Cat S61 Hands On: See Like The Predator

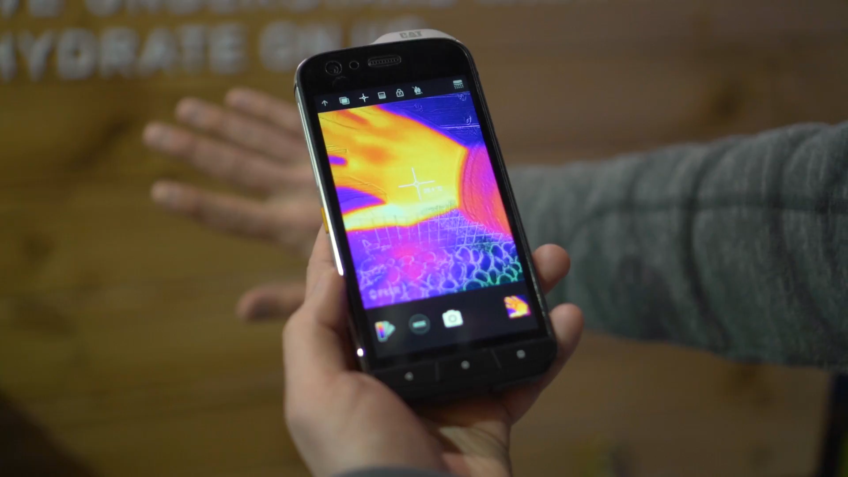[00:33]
The first is that it's simply a better camera, so the image quality in the FLIR thermal imaging camera is a little more refined than in the previous model.
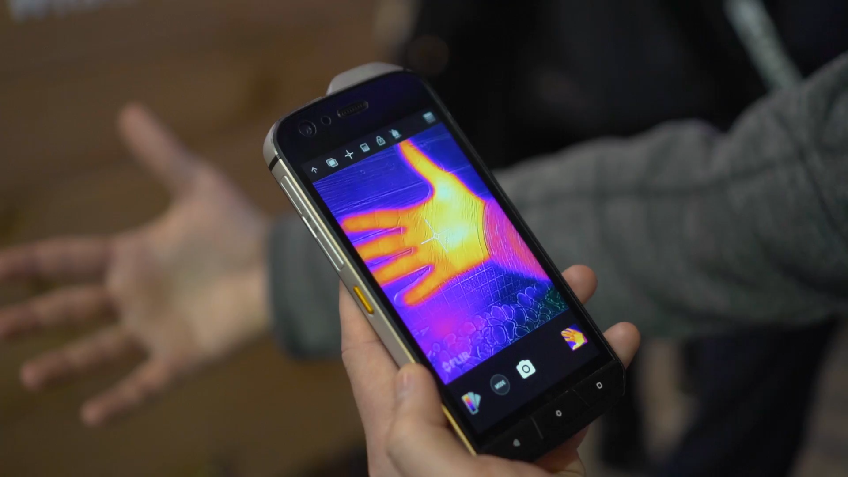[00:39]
The range was also increased so that it can pick up temperatures up to 400 degrees celsius.